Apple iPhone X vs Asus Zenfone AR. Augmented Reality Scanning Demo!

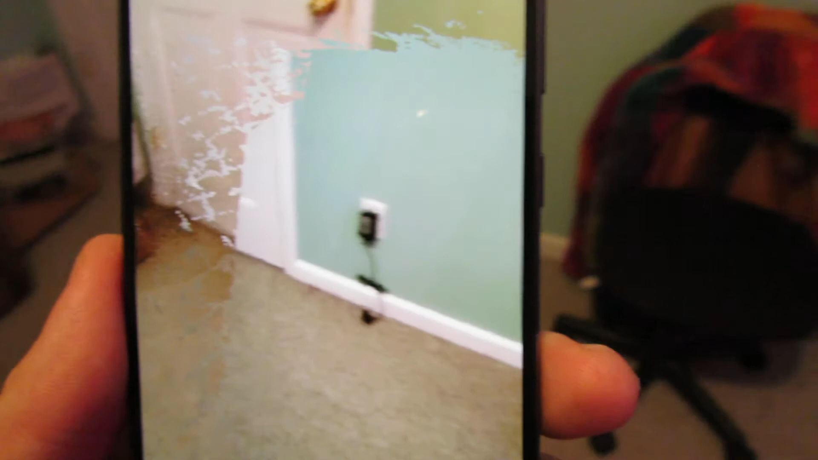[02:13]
doesn't reflect as well as it could but that's no problem
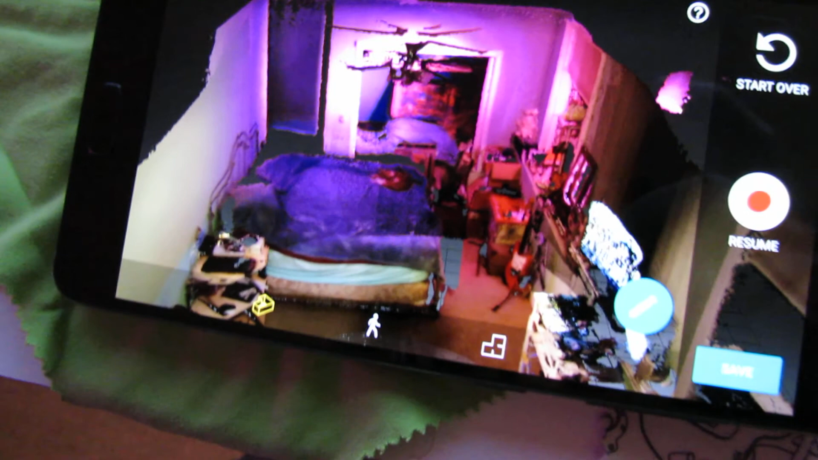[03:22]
if you do this with a geosoft photo scan it would take quite some time to process the images but this is just a point cloud and it's still really
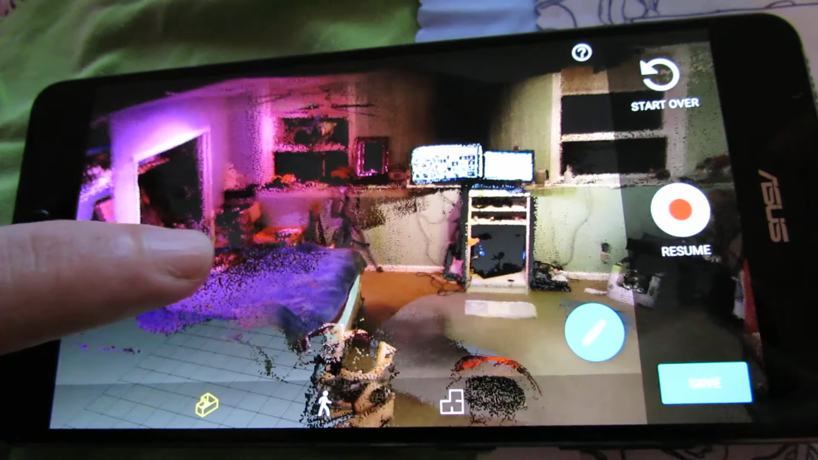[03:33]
impressive I'm just gonna save that the file sizes end up being you
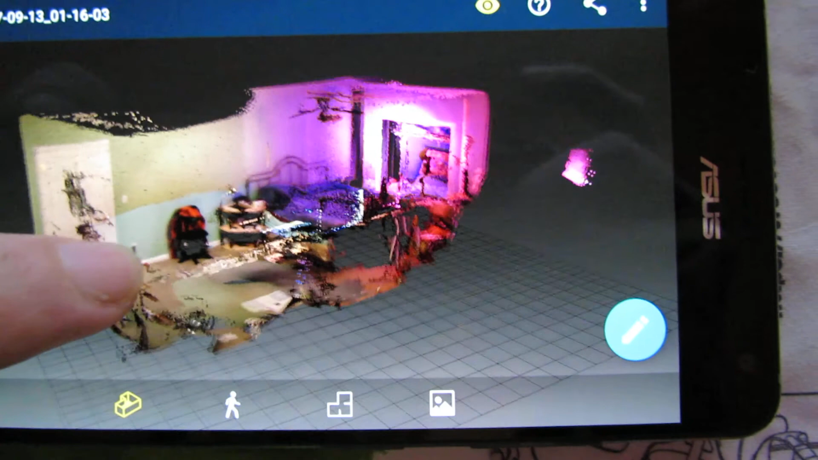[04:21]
loads nice and fast you make a very cool 3d scene so